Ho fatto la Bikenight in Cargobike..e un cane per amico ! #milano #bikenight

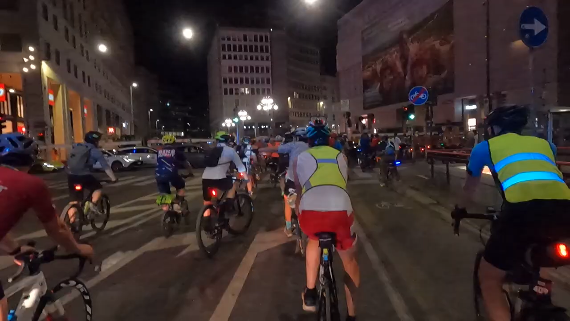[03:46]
Allora, stiamo per arrivare in Duomo.
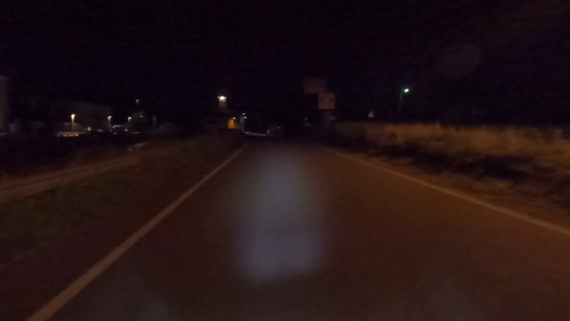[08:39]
Ho anche raddrizzato le luci, quindi adesso c'è una bella luce anche più profonda. Tutti vanno su strada, però si va di qua.